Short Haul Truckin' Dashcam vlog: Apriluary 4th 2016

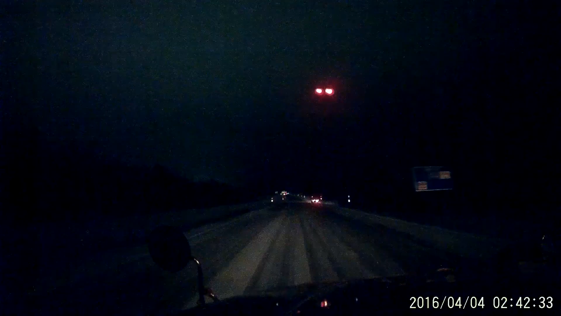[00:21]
Okay, that red light you see blinking, that's not a UFO, that's the reflection of the white light from the camera in the windshield. I'll figure out someday, I'll put a piece of tape over there, so it doesn't show up like that, but right now it's Monday, April 4th, 2016, I'm northbound heading for Potsdam, New York, and it's snowing, yeah, look at them awesome roads.
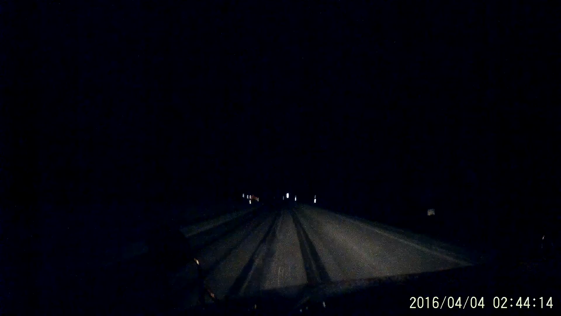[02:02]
Well, it appears as if they're not getting any snow up this way.
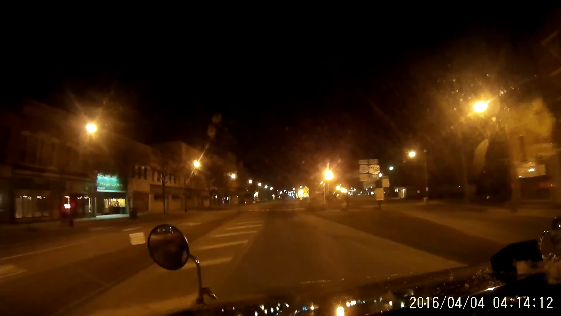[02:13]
I drove through some pretty good snow from Syracuse right up into Watertown. Then I drove into a little freezing rain. And then once I got on the other side of the village of Antwerp, dry roads, no snow.
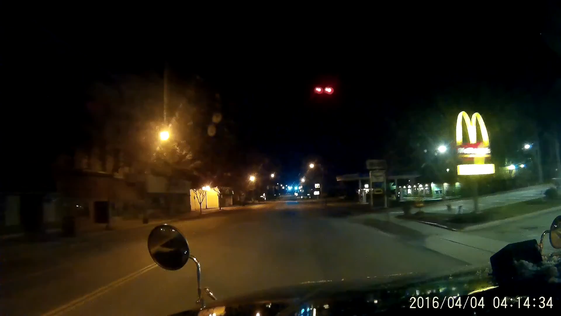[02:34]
I'm sure it's pretty chilly out there. That's a good thing. Old man winter definitely outworn his welcome during the month of April in upstate New York. He needs to move on down to the
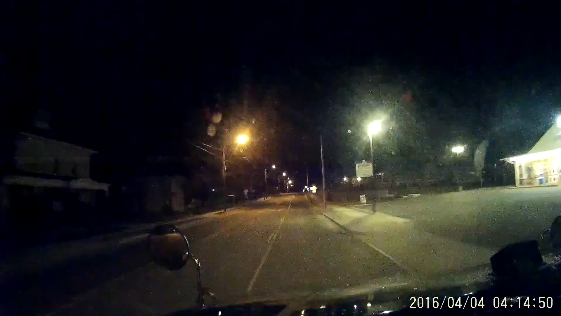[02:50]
South Pole where they're starting their winter down there, right? That's right. This here is the village of Governor. I've shown this many times before. 10 miles to go.